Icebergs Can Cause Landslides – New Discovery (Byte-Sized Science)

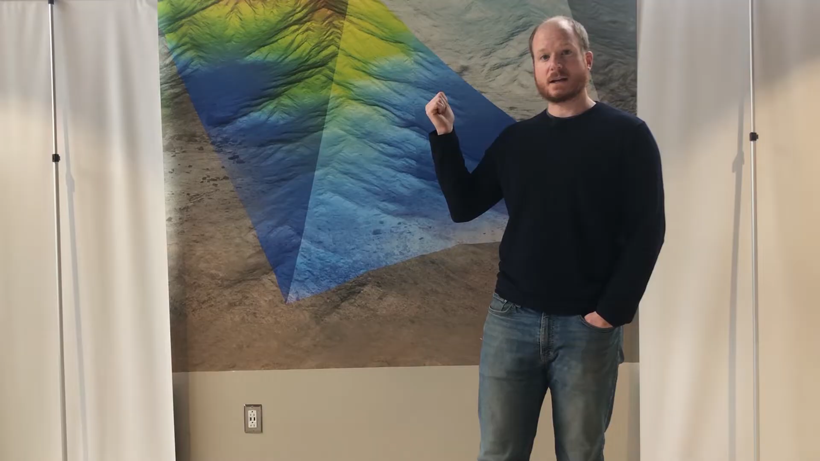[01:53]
Essentially it's similar to the echo sounder you would have on any boat